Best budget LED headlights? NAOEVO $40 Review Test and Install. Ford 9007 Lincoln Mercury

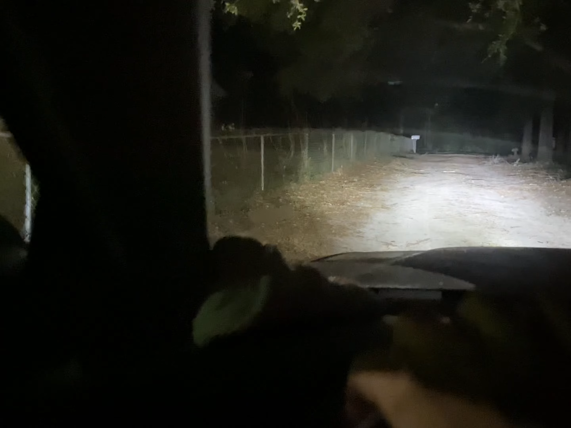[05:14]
All right, so her headlights were pointing straight down at the ground. 10 foot in front of the car, it was on the ground. So I adjusted them some.
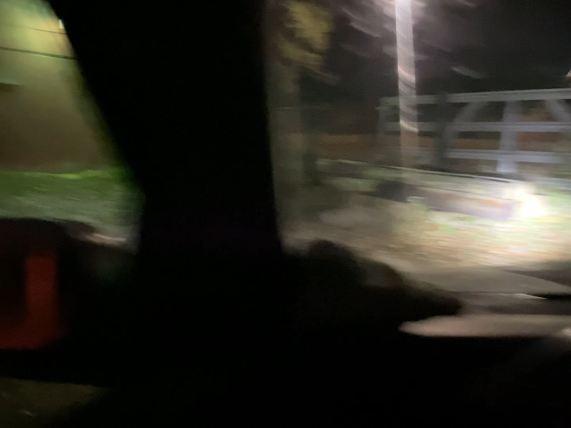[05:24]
As good as I can out here for now. They're still pointing down.
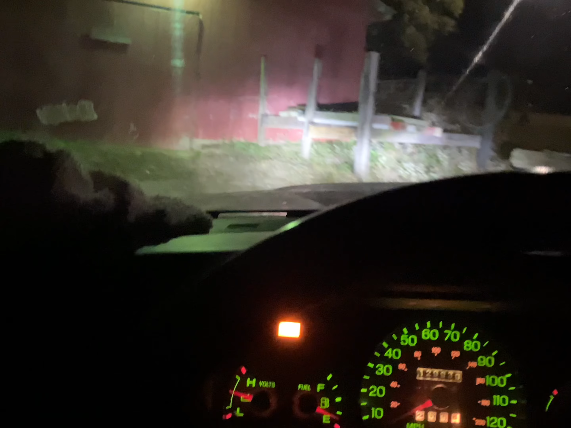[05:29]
Eh, not too bad.
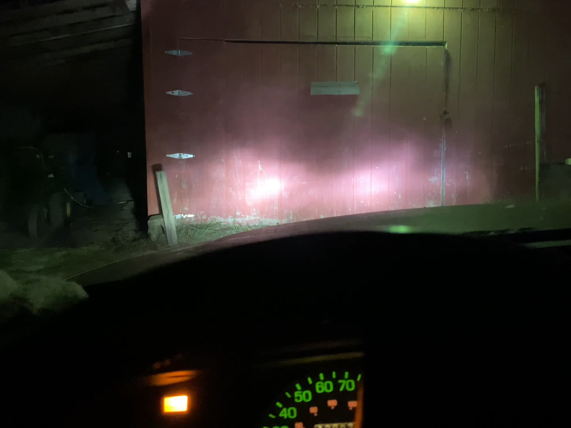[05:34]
The right one needs to come up into the right a little bit, but they're good enough for now. They're not pointing straight down now. So a lot better. I'll hop out real quick and let you all see what they look like now.
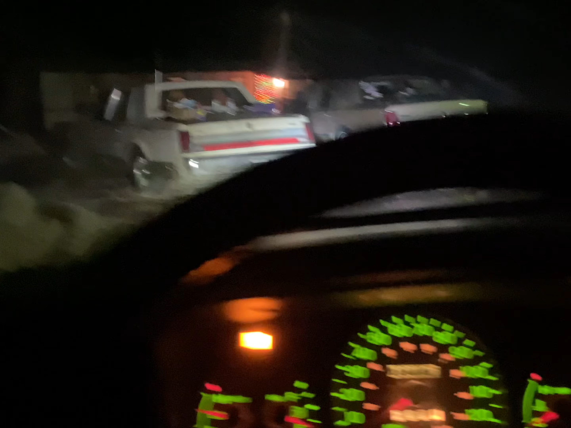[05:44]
I'm on a hill too, so it's hard to set them. But it'll be a lot better for her than it was.